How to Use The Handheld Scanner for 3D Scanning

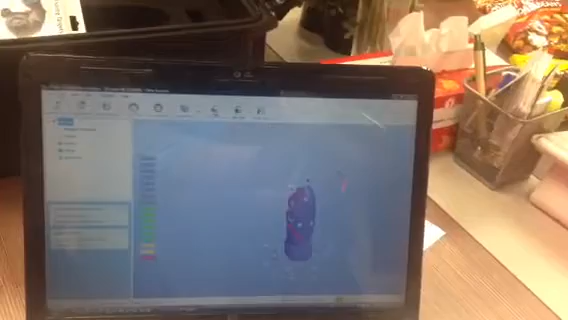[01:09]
the surface develops as if he has a paint brush.